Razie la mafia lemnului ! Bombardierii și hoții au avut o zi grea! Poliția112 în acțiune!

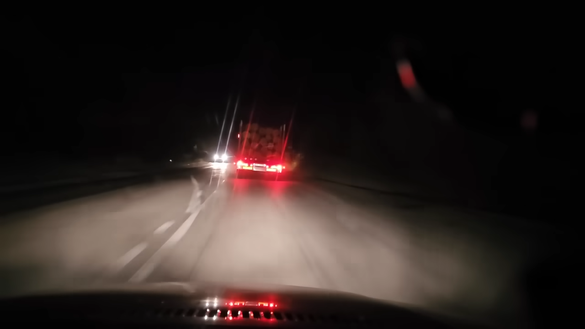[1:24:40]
Camion cu bușteni țeapăn. Nu-i apar pozele în aviz, da?
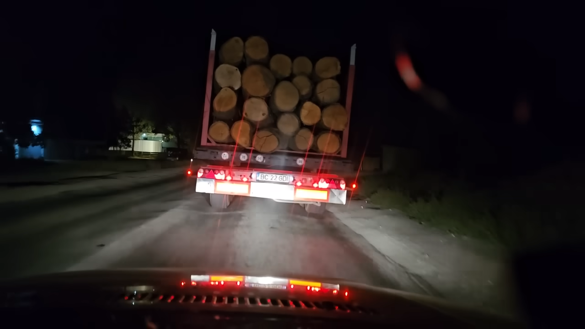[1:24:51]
Deci Nu-i apar postul din aviz.
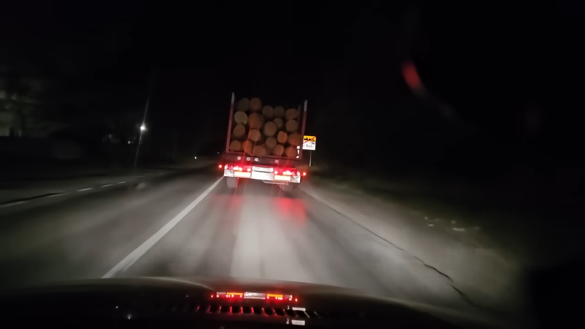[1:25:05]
La ora 5 dimineața, 15:10. Alo? Bună dimineața, mă numesc Nițu Robert Gabriel și solicit sprijinul poliției. Mă aflu în spatele unui camion Bacău 22 GDI.
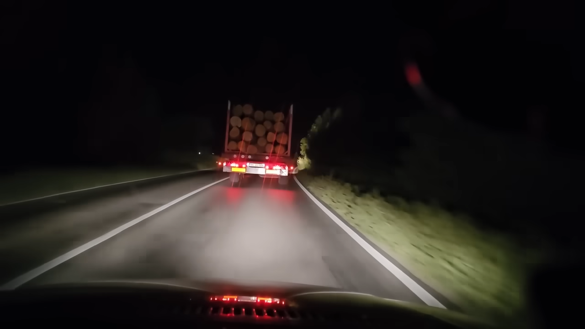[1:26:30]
Dar se vede că este încărcat cu bușteni mari. Poftim? Da. 0767 628 965. Da, haide, mulțumesc. Există posibilitatea să nu fi dat start transport.
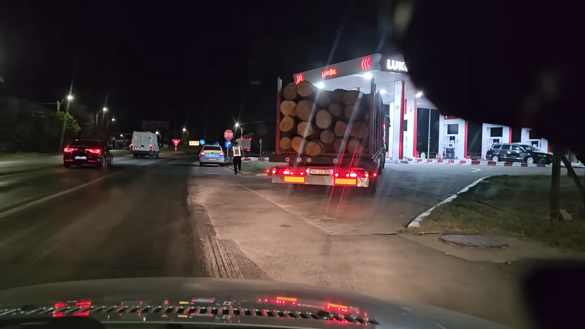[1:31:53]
În sfârșit fost oprit de poliția română.
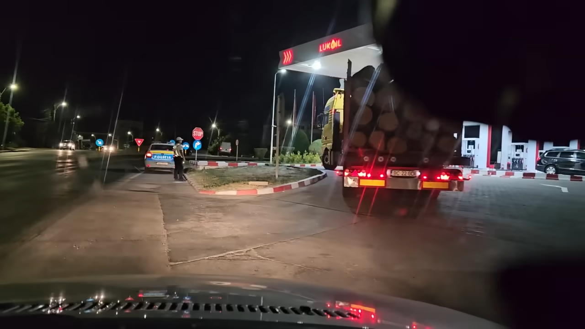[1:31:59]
Profesioniștii noștri. Ia uitați-l.
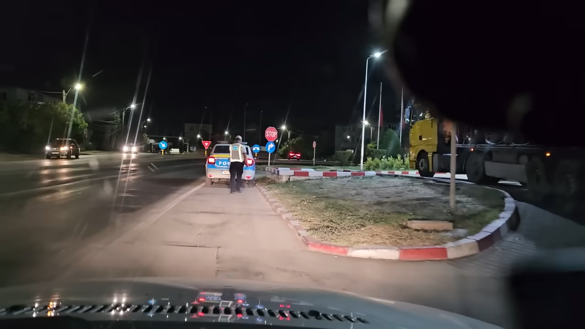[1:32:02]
Profesioniștii noștri de la miezul nopții. Da. Ce băiat bun.